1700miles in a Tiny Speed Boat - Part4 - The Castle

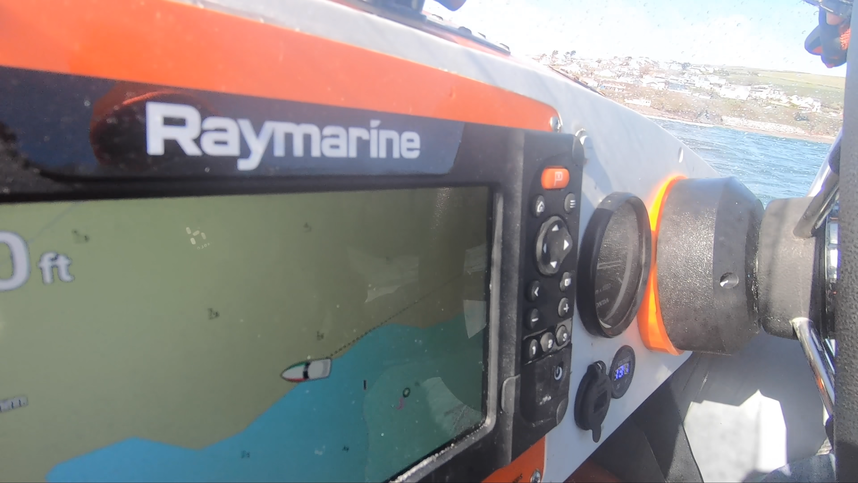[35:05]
It's quite shallow but it's alright. The depth gauge is working.